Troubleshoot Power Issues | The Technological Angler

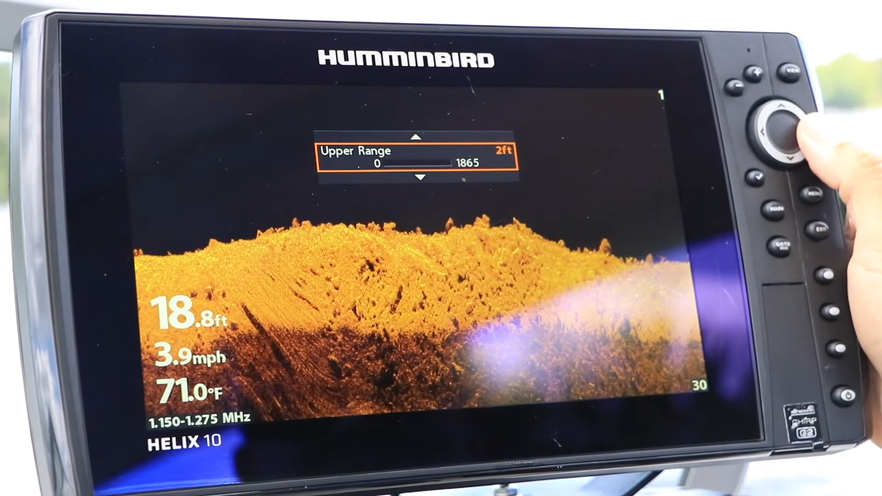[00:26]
On screen: depth 18.8 ft, water 71.0°F, speed 3.9 mph
the larger the display is, the more power that is needed to run it.
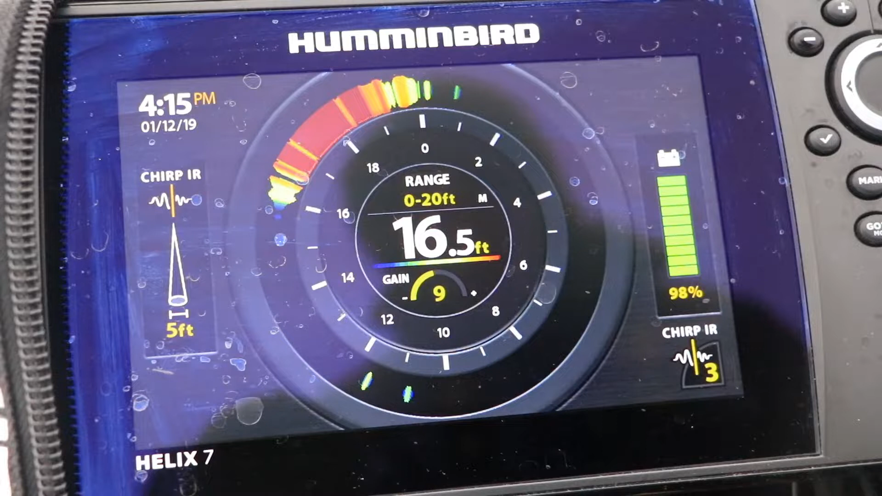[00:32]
On screen: depth 16.5 ft
For example, a Helix 7 draws less than 1 amp,